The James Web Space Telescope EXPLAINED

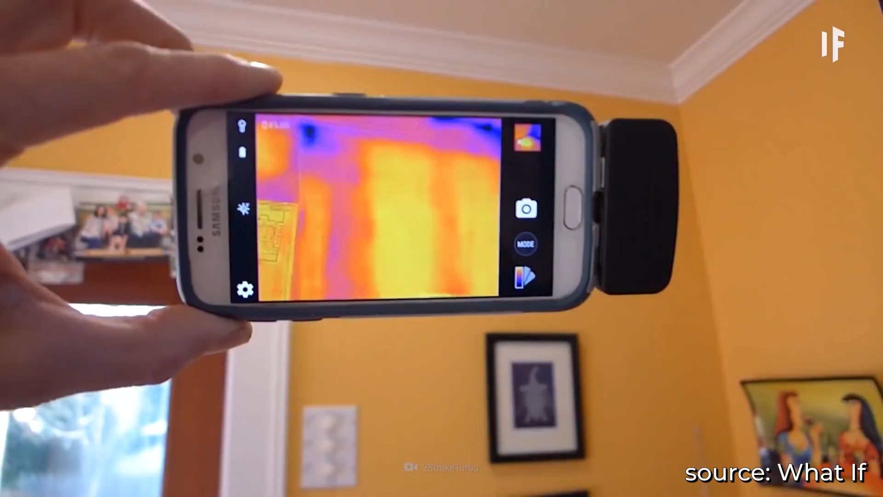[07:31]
All warm objects are constantly emitting light in the infrared or IR.
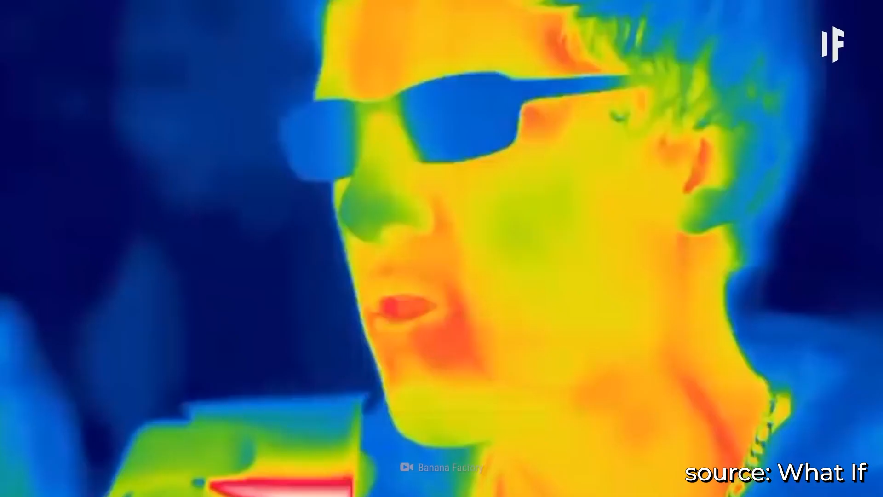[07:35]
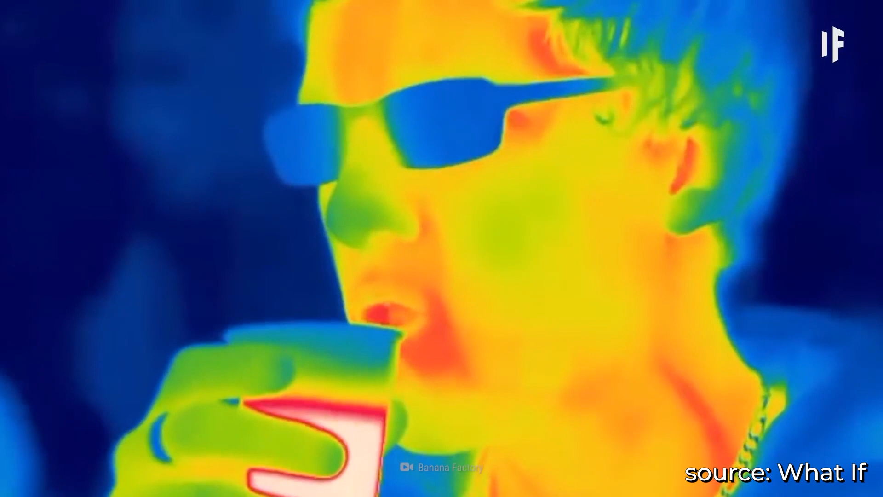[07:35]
This is ultimately what heat vision cameras detect.